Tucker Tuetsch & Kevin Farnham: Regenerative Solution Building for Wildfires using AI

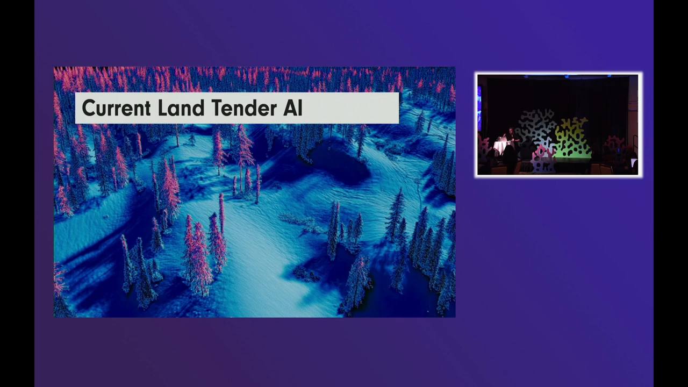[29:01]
allison wolfs the ceo of land tender to find out how they're actually are using ai not just a concept piece and they're using it to map vegetation at the fine scale which is awesome they bought a company that's specifically around fuels management and fuels modeling they're using ai extensively to model out fuelscapes and they're using it as well to do 3d vegetation model which is cool as hell it's the combination of lidar satellite imagery to really be able to move in any direction to see uh vegetation and the progression of what vegetation is likely to do over time um and so